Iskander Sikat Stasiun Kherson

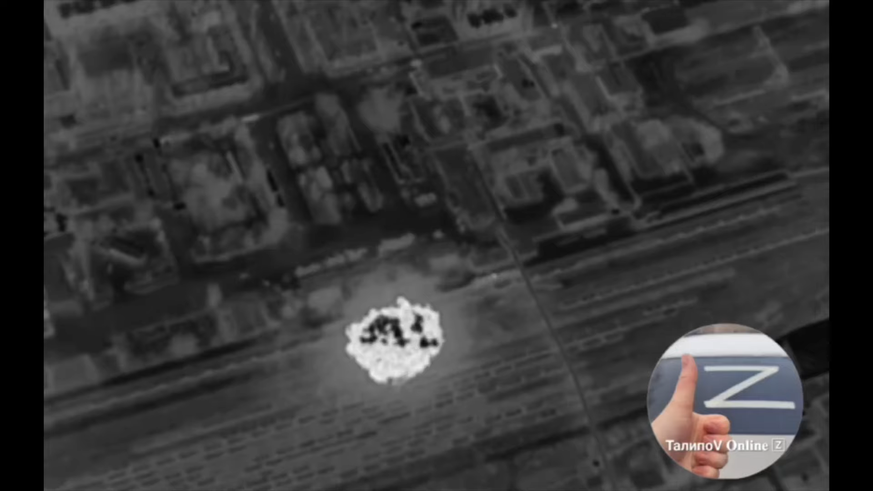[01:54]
Di awal video kita langsung disuguhkan dengan sebuah hantaman Di mana itu terlihat sebuah hantaman khas dari Iskandar Air Kita tidak tahu pasti posisi stasiun kereta apinya ada di posisi yang mana
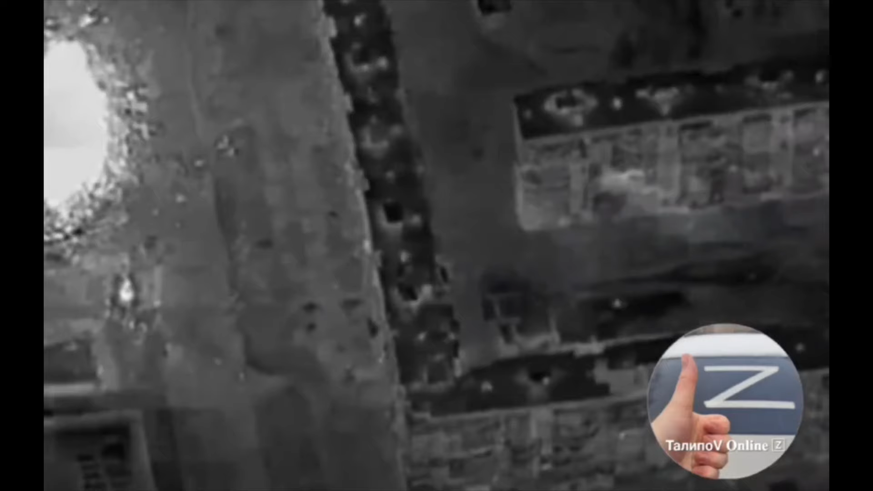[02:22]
Namun dalam narasi yang menyertai video ini Dikatakan bahwa Iskandar melakukan serangan terhadap sebuah stasiun kereta api yang ada di suatu wilayah di Provinsi Kersa Dan diklaim serangan ini berhasil menghancurkan sistem pertahanan udara Mungkin yang terlihat terbakar pada video ini adalah sebuah kendaraan sishanut yang sedang dikirim Dan diturunkan di stasiun
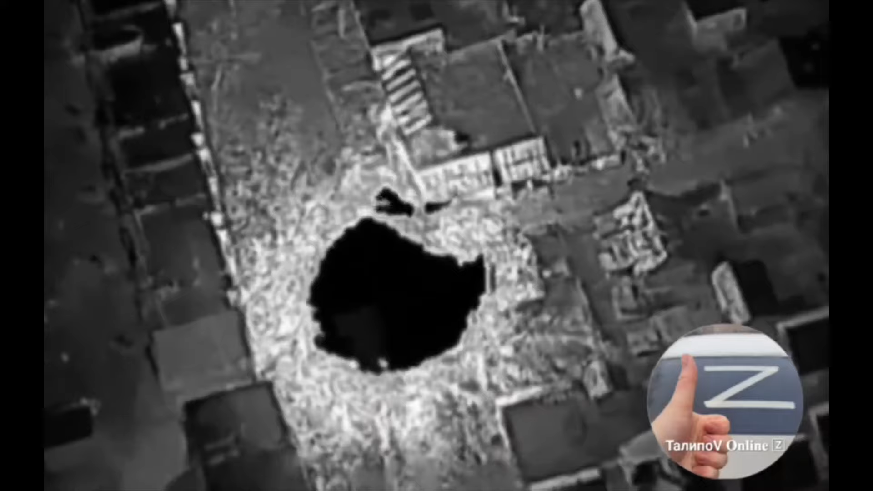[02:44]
yang dimaksud Dan ketika itu terjadi, Iskandar kemudian datang menghantam dan menghancurkannya Sekali lagi,